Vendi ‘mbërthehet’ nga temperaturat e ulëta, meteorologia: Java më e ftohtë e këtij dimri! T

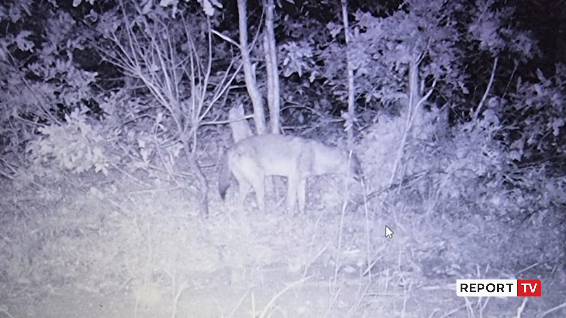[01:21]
Por falë këti të fëtoti është bëre mundur që kamrat kurë të filmojnë kafshët e egra në zonën e prespës,
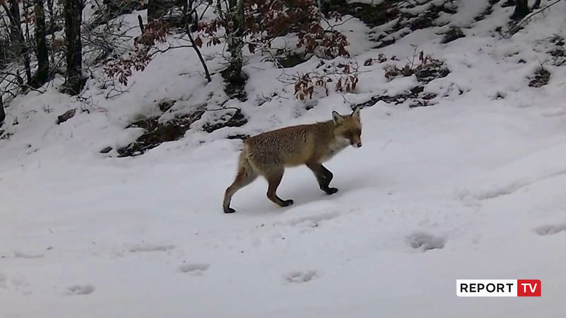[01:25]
të cilat kanë dalë në teren për të kërkuar ushqim.
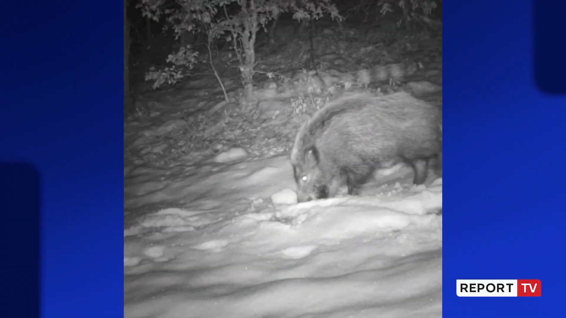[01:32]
Reqebuli, derri egrë dhe dhe dhe lpreku që janë vetëm disa nga kafshët që janë filmuar nga kamrat e agjensisë kombëtare të zonave të mbrojtura.